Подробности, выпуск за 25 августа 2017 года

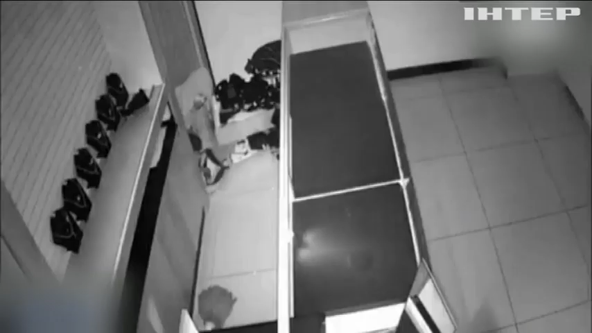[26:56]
Кувалдой проломили дыру в стене и пробрались внутрь. Грабители хозяйничали в магазине около трех часов, потом спокойно покинули здание также через дыру в стене.